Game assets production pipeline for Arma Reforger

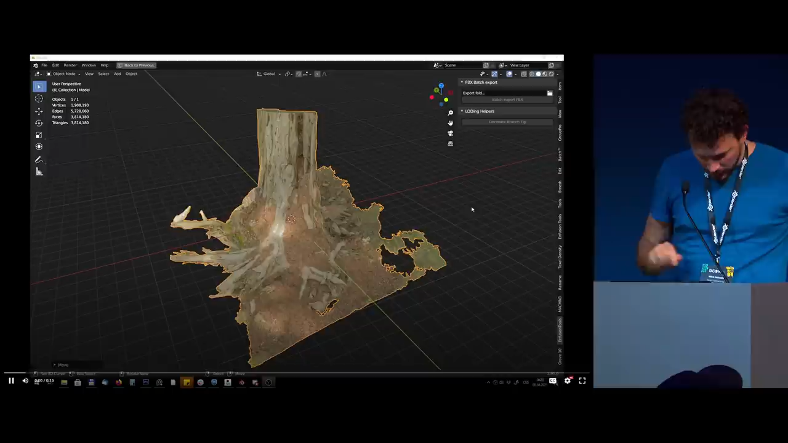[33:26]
We also experimented with 3D scanning of the trunks because
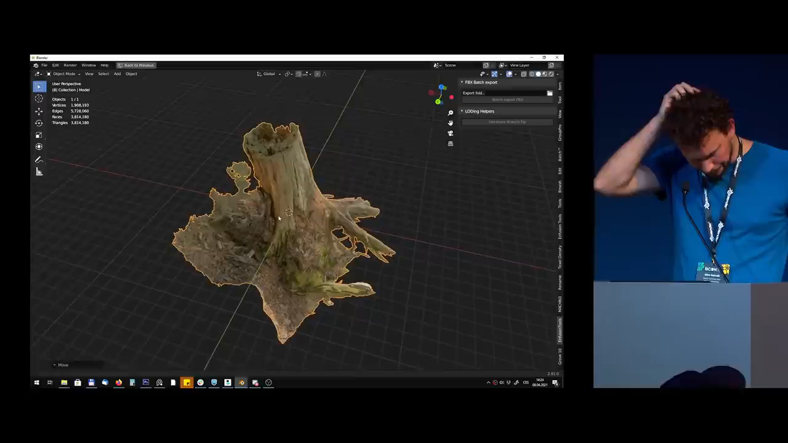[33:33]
in a first-person shooter,
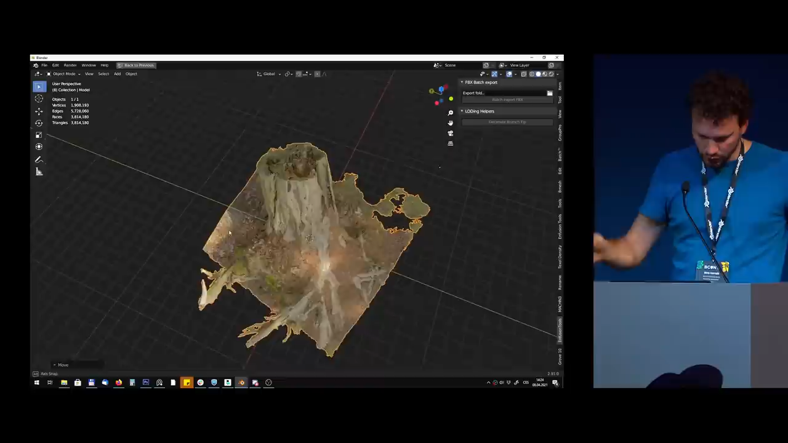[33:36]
when talking about trees, the trunk
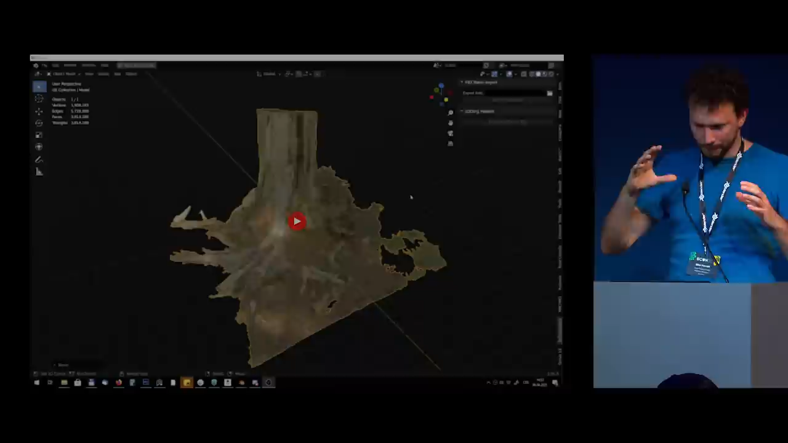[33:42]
is most visible part from a tree because player can reach it easily. So that's why we pay attention to details at this lower part of trees.
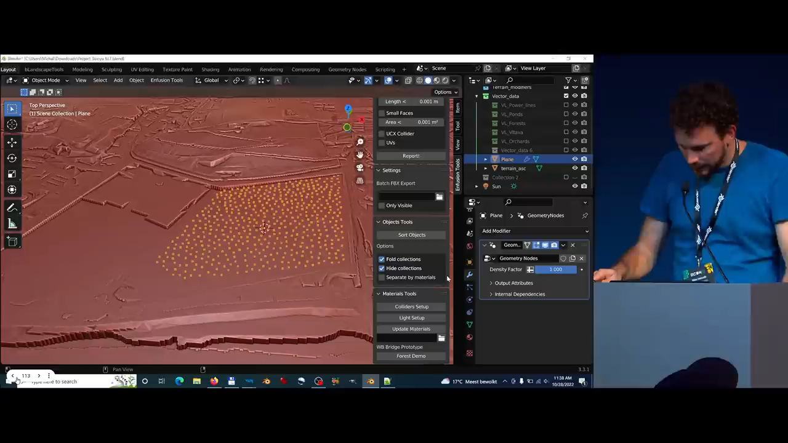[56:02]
that I use as a testbed for testing geometry nodes. Here is the same location in Blender, and yeah,